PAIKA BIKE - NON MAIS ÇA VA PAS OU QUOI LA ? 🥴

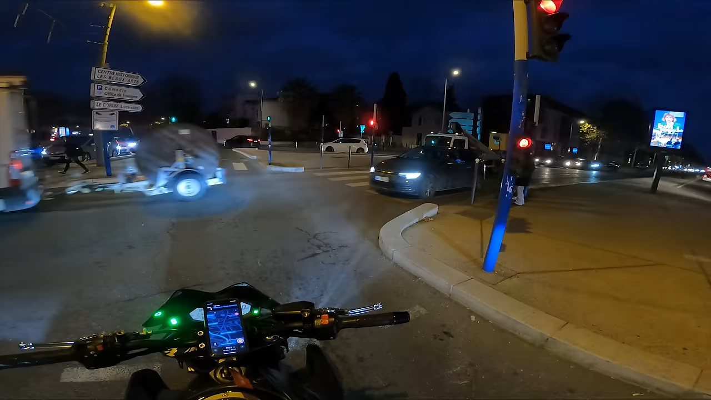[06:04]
Ça fait longtemps que je suis pas venu en ville le matin. Bah, c'est toujours un bordel. Hein. Oh là là, le monde qu'il y a. Il est 7h38. C'est un vrai bordel. En face, derrière moi. Oh oh oh, c'est le Papa Noël des routes. Et rentrez chez vous. Un petit cadeau vous attend. C'est la télé et le canapé. C'est bien.